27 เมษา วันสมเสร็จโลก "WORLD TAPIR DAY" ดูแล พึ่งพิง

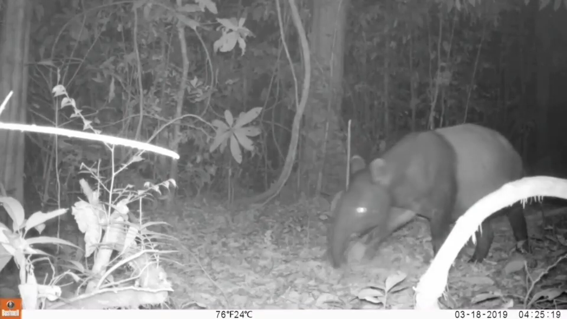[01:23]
อบออกหากินในเวลาตลางคืน บักมุตไปหากินตามที่รกทึบ
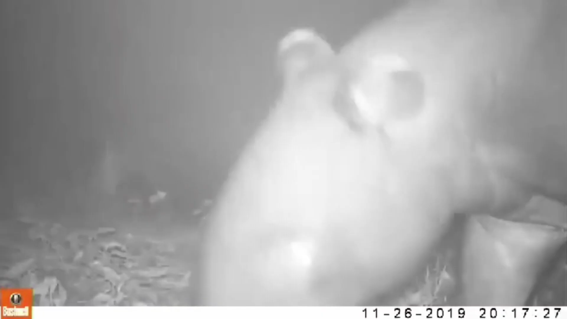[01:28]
ออกรูปครั้งละหนึ่งตัวนั่งท้องนาน 13 เดือน พบรูเวณป่าดิบชื้นตั้งแต่เทื้อเขาตอนาวสี ถึงขาบสมุตบรรยา